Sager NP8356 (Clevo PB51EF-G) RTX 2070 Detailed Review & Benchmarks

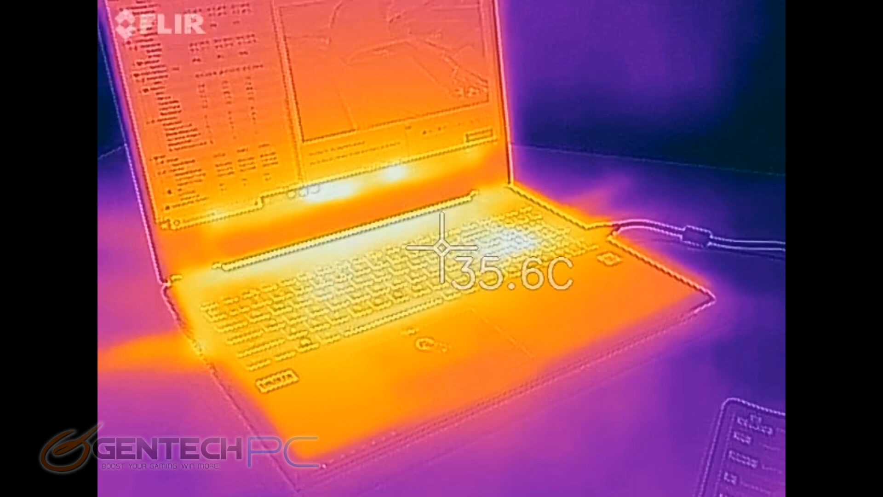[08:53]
temperatures both the internal system temperatures and the external system temperatures so here we are with our infrared camera so we can take a look at how those temperatures line up as far as the surface of our laptop you can see the keyboard is definitely giving off a good amount of heat there that's good for ventilating the system especially on a smaller laptop the areas where your hands are going to be touching those seem to be
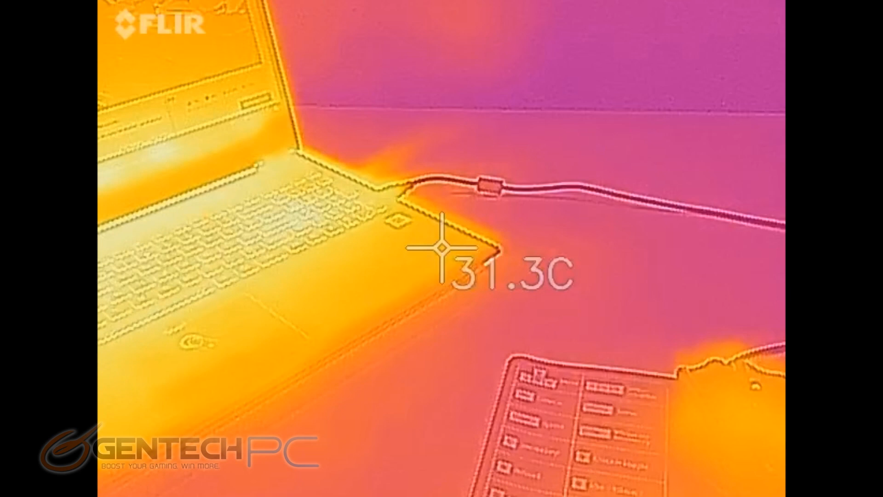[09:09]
On screen: spot 31.3°C
remaining nice and cool and that's what we want to see as well because we don't want sweaty hands while we're using our laptop we'll come back and check these temperatures again once the system is under load and see if they have maintained now seeing the keyboard used as a ventilation device is great but of course the most important thing we want to see is that the actual cooling vents are being used
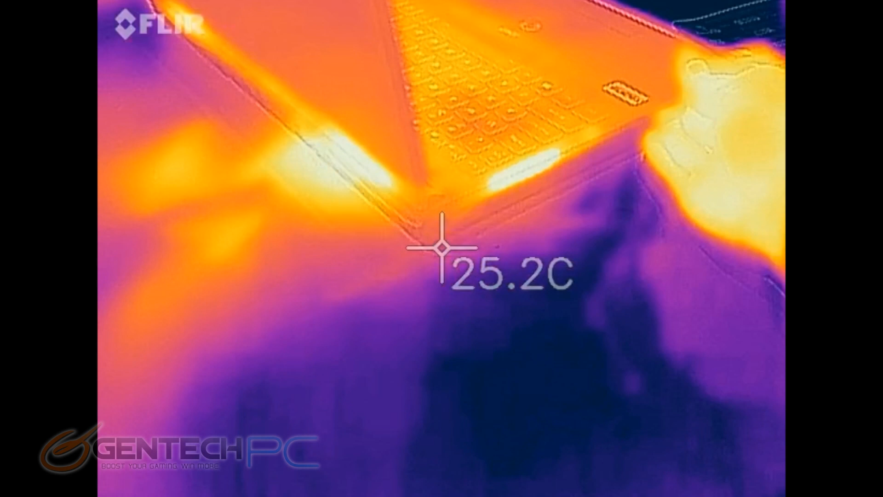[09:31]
On screen: spot 25.2°C
and that's the hottest brightest spots that we see on screen and that's a very good thing the hotter these
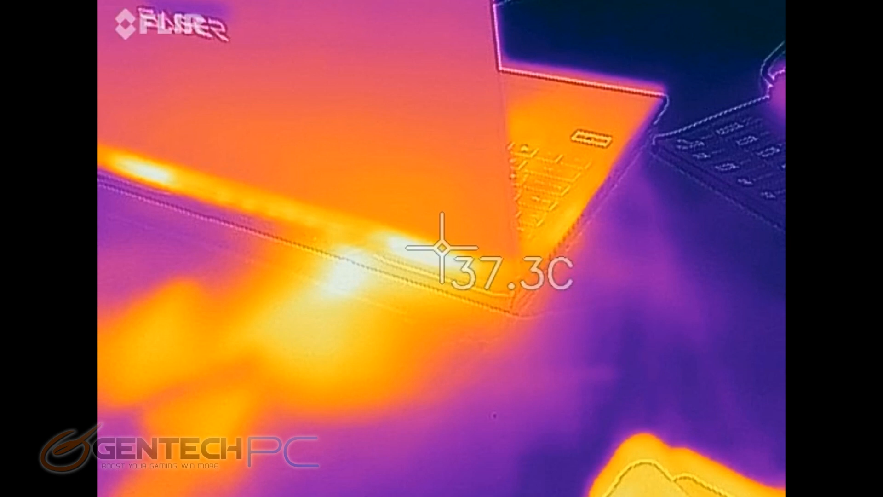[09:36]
On screen: spot 37.3°C
areas are that means the system is getting rid of the heat and not holding on to it we can even
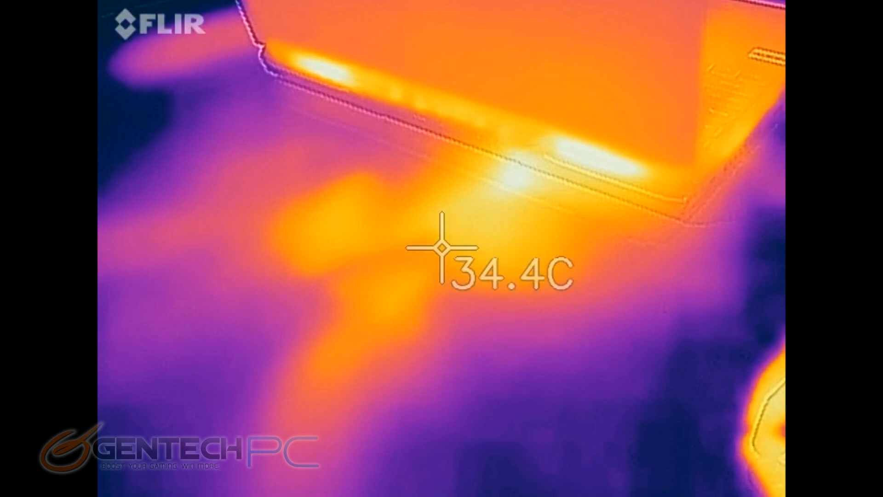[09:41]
On screen: spot 34.4°C
see the table itself is heating up near those locations we will definitely see those
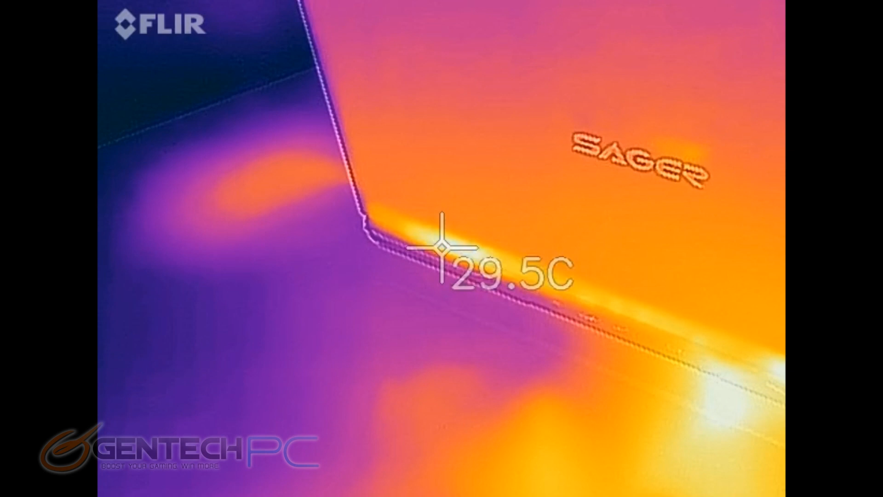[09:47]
On screen: spot 29.5°C
temperatures go up as we put the system under load with our benchmarks and it'll be interesting to see if the
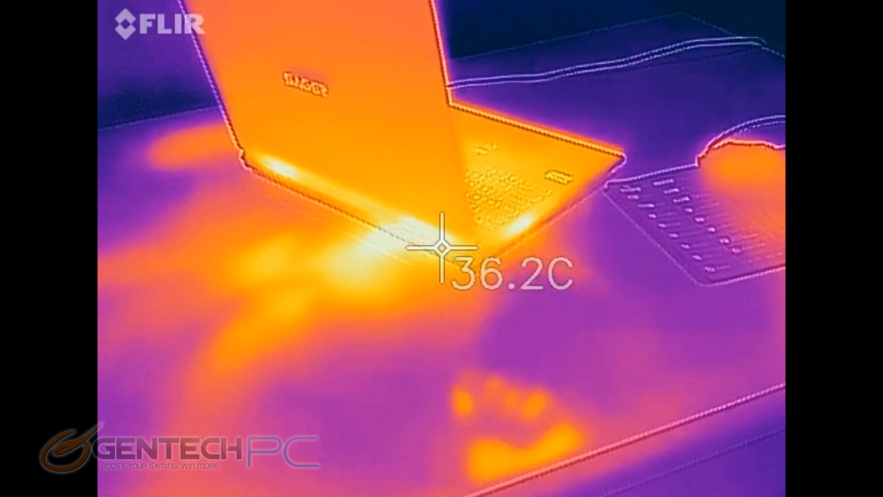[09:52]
On screen: spot 36.2°C
one side or the other gets a lot hotter because the cpus and the gpus generally don't tend to run at the same temperatures
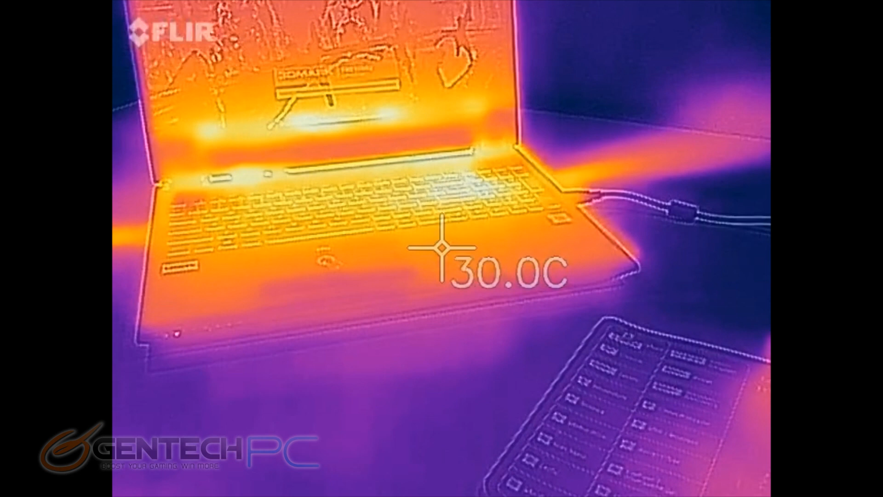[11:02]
On screen: spot 30.0°C
getting back to the external thermals here we are with our infrared camera again and you can see the hot spots haven't really changed the keyboard is still letting a lot of heat out which is great and our palm area is still nice and cool so those are the things we definitely want to see what would be very interesting is to see how hot the exhaust has gotten now the fans have definitely ramped up to get rid of the extra system heat
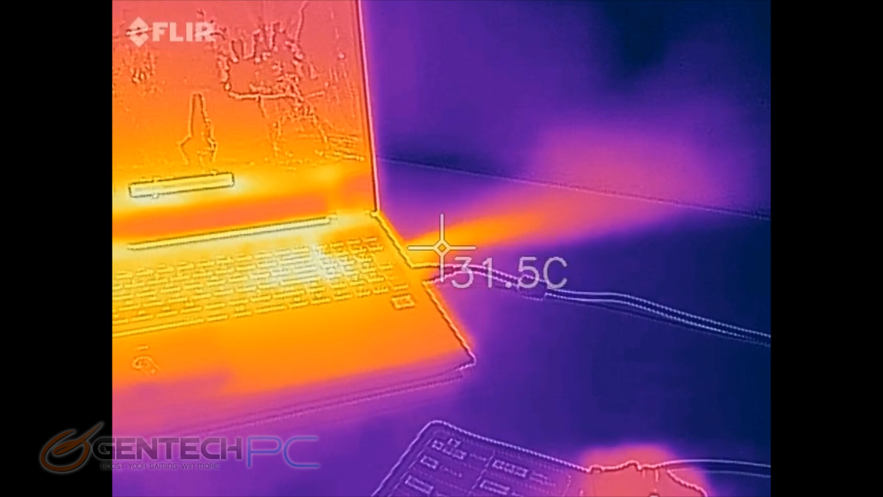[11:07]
On screen: spot 31.5°C
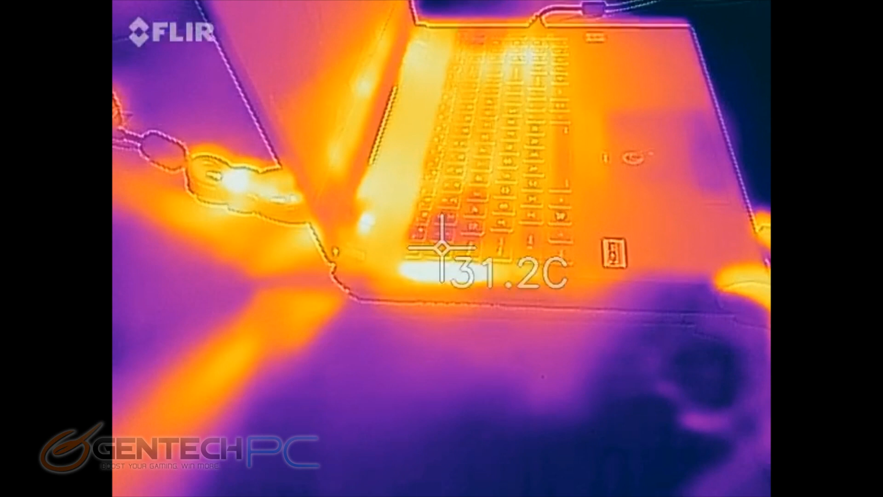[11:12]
On screen: spot 31.2°C
now here on screen you can see what looks like basically jet streams of heat that have gone across the table from both the side and the back showing how much heat is being pushed out of the system and how hard the fans are working
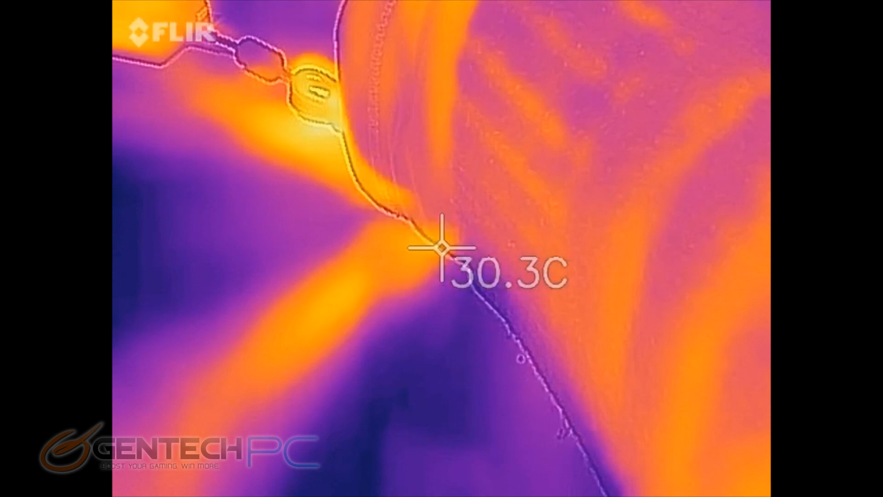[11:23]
On screen: spot 30.3°C
the temperature readings are a little bit hard to get exactly but we're seeing spikes up to about 50 degrees celsius on the left hand side
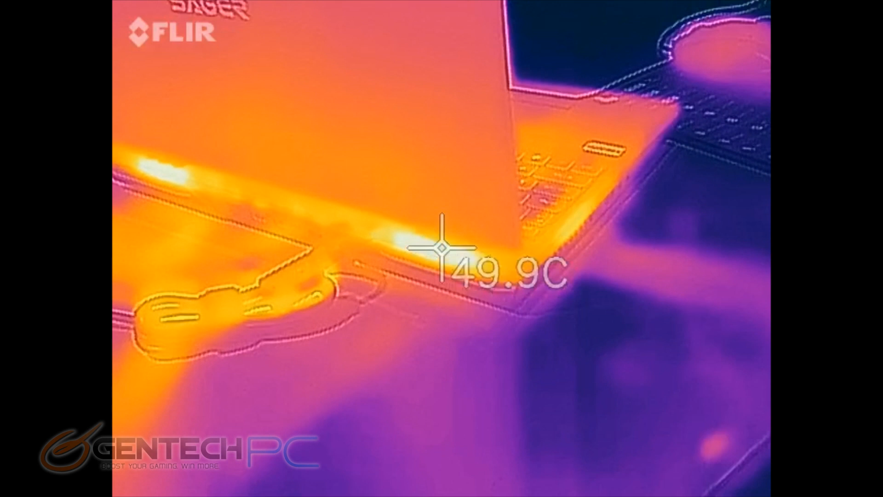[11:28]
On screen: spot 49.9°C
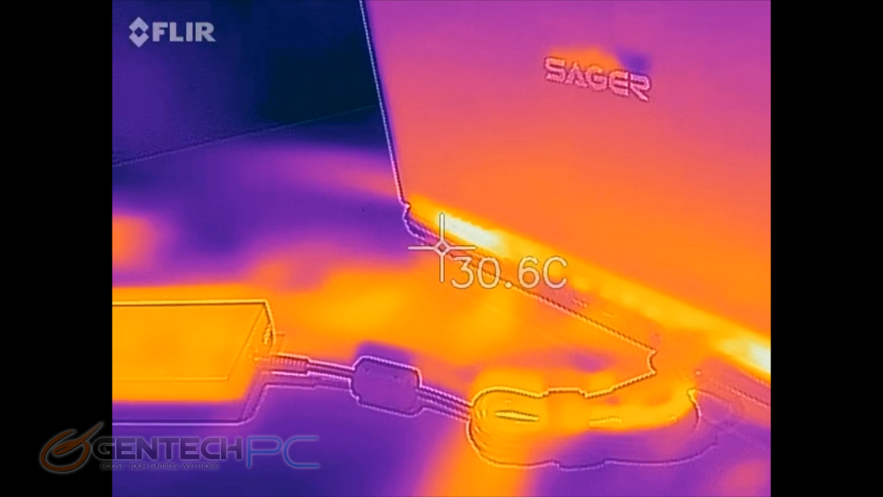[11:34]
On screen: spot 30.6°C
and over to the right hand side we're about 50 degrees celsius here as well
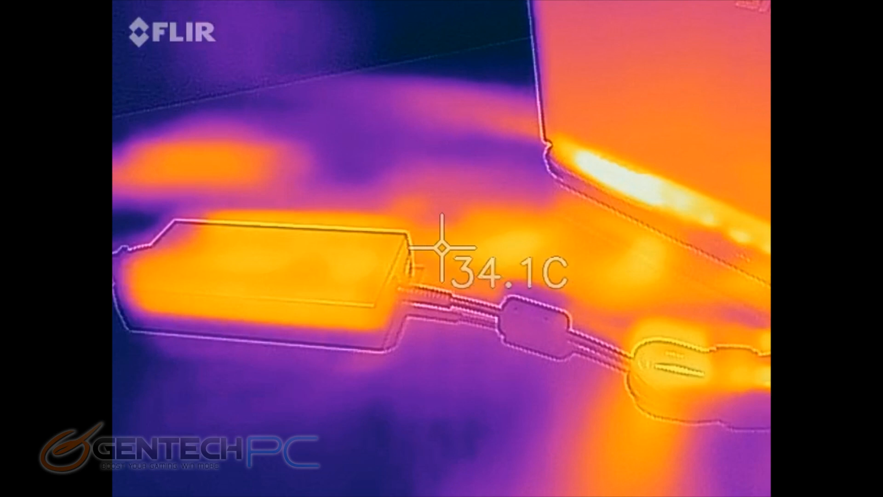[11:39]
On screen: spot 34.1°C
but the real system temperatures that we want to see are going to be the internal temperatures based on our